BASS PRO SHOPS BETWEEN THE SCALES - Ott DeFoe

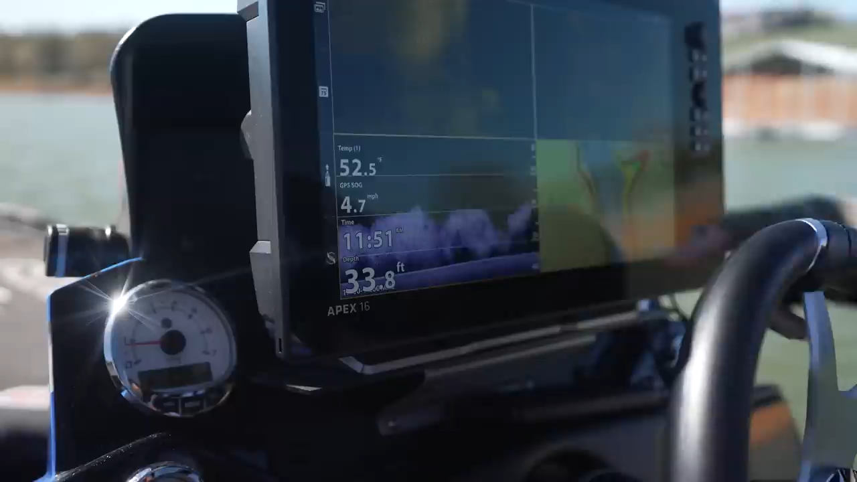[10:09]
On screen: depth 33.8 ft, speed 4.7 mph
a lot of bait. Solid bait right there from like 20 foot to the bottom.